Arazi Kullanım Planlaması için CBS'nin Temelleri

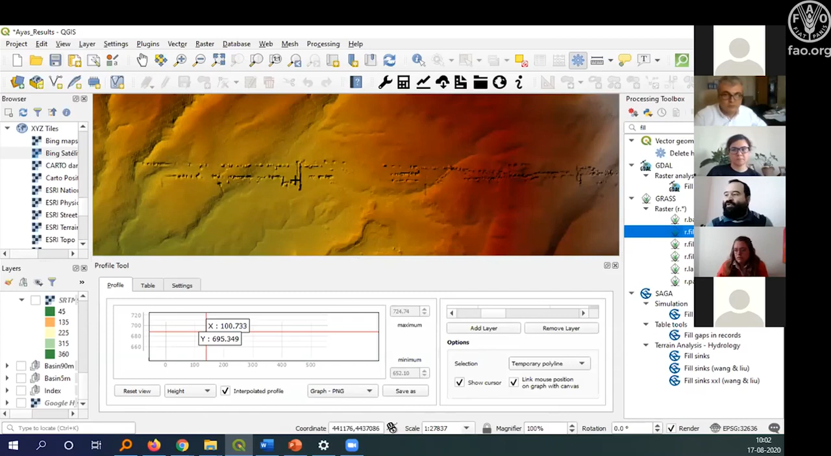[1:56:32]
5 metreden, 10 metreye geçebilirsiniz, ya da 15 metreye geçtiğinizde, bir bakın, o zaman tekrar remodelleme yaparsınız, yüksek çözünürlükte, böyle bir şey aklıma geliyor. İşte, böyle bir yeniden modelleme yaptığınızda, belki de bunlar, otobüsü, çoğu otomatikten, otobüsü, otobüsü, çözünürlükte kaybolur, öyle değil mi?